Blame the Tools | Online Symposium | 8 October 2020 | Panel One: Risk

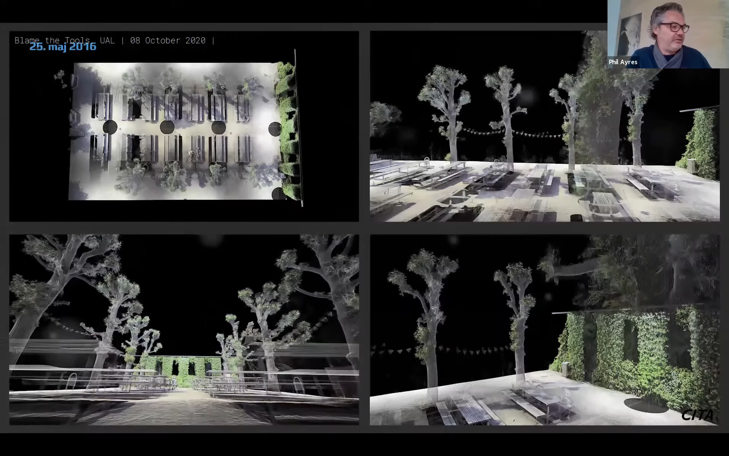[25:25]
Well, if we're talking about coupling living entities with technical elements,
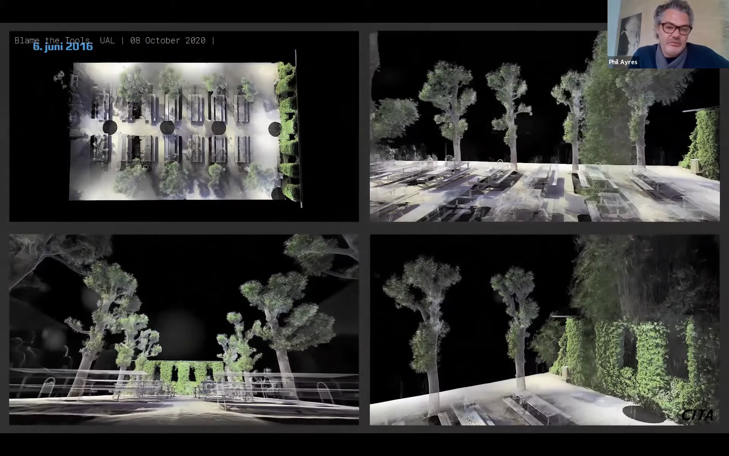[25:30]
we have to appreciate that the living complexes change and grow continuously over time.
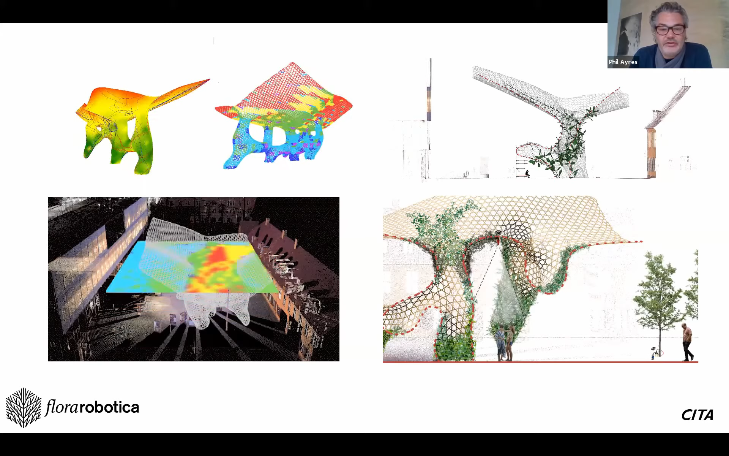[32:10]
understanding how that growth starts to affect not only the local conditions on the scaffold, but also the local conditions around the architecture itself. So here, this is really about developing representational
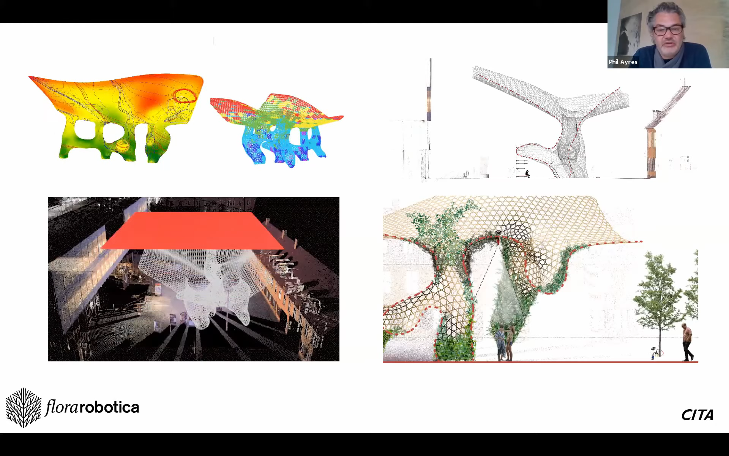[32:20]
tools that allow us to really consider the life cycle, or what we might term the growth career, of the architecture.
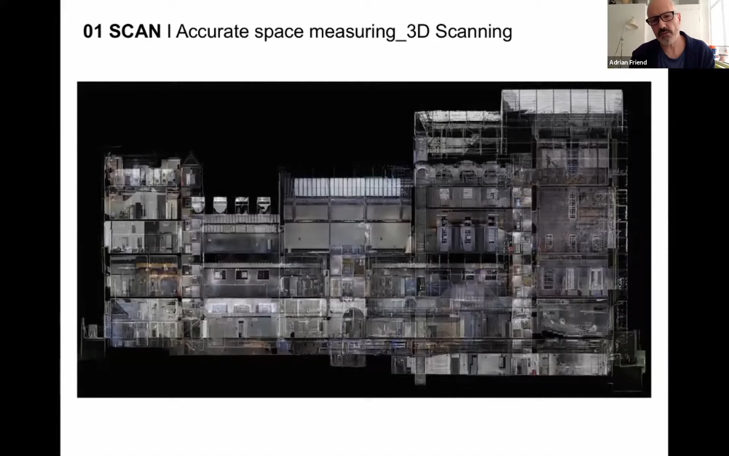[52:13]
So we work with scan clouds and photogrammetry, and then we also work with animation. And essentially you animate the making process to actually understand the making process,